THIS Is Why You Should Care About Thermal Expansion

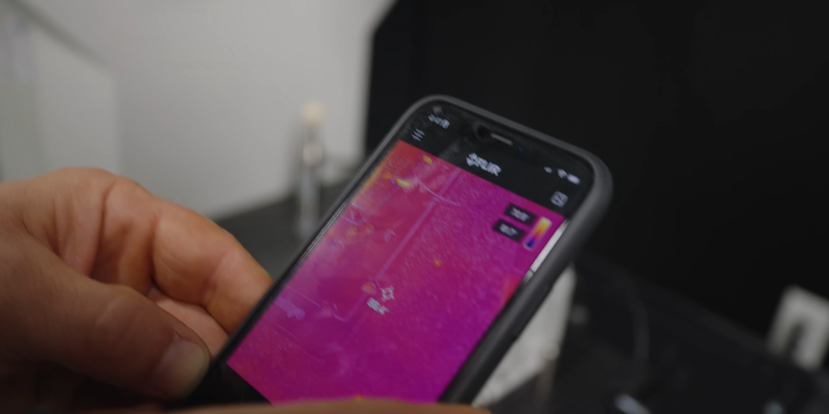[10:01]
So as you can see, if we use this thermal camera, there's our part.
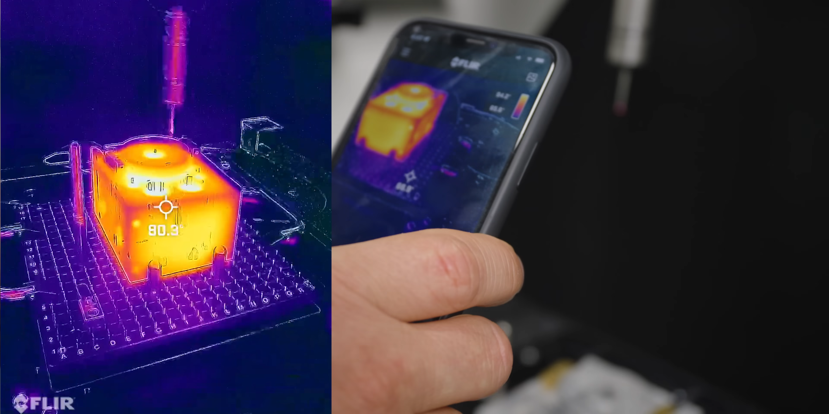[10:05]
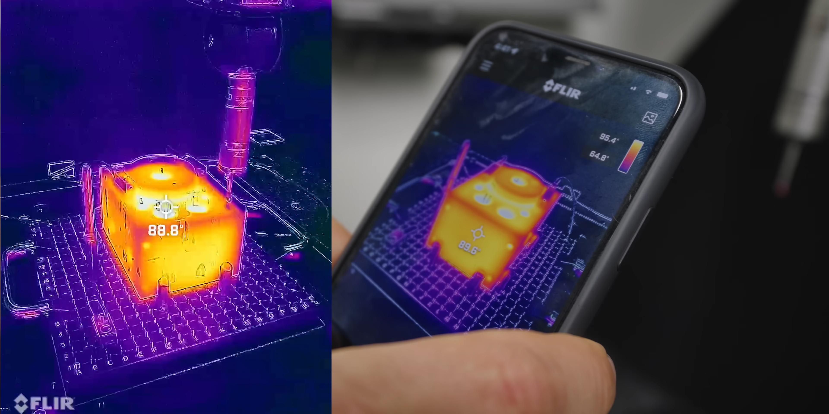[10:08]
Glowing nice and hot at around 89 degrees according to our little thermal attachment here. All right.